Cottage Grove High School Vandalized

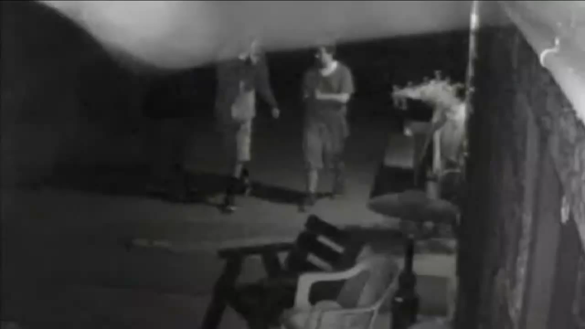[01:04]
Video from the nearby Hidden Valley Golf Course shows what appears to be two young men trespassing onto the property early Friday morning. A couple minutes later, a golf cart speeds by in the corner of the screen. That same golf cart was found next to the early morning destruction at Cottage Grove High, days before students will kick off fall term.